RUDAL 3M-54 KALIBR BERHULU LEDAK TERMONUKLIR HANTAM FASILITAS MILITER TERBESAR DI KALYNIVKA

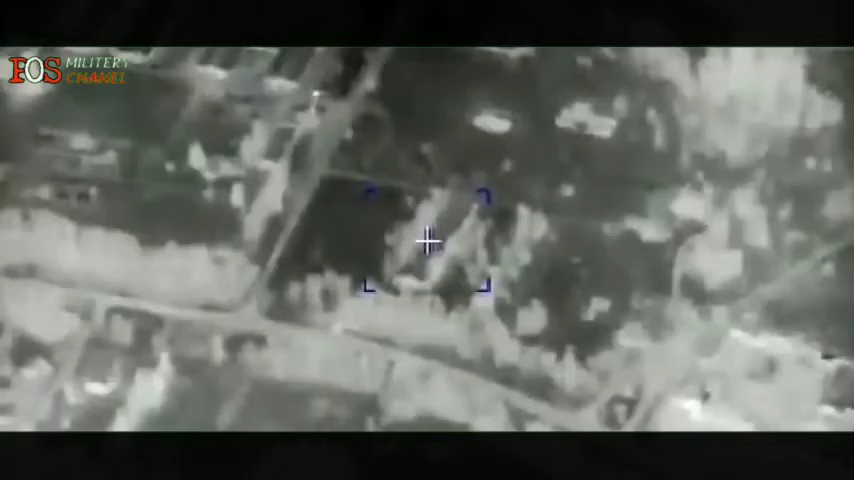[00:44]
Pangkalan bahan bakar terbesar yang tersisa, dari Angkatan Bersenjata Ukraina,
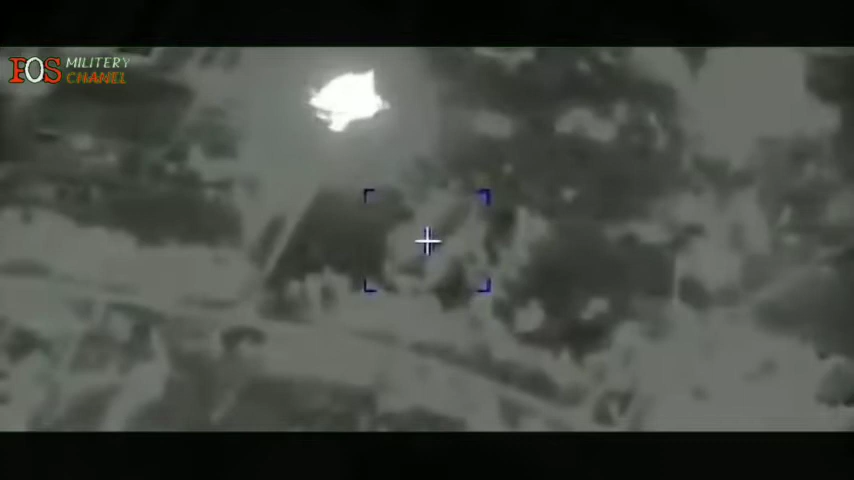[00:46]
tempat di mana bahan bakar dipasok ke unit militer di bagian tengah negara itu telah dihancurkan, bunyi pernyataan Kementerian Pertahanan Rusia.